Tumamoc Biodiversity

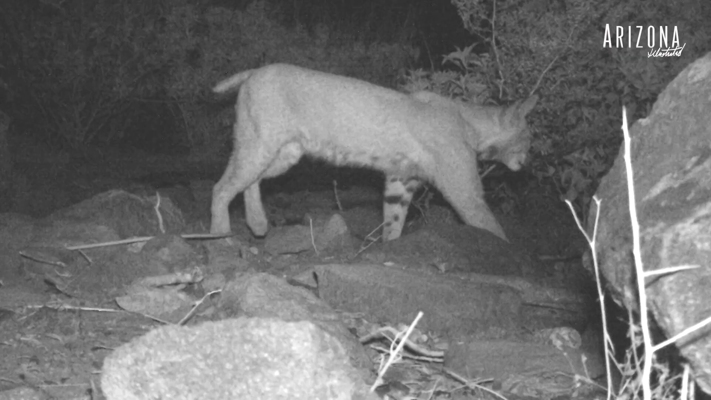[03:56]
or maybe see a bobcat we're really lucky this data being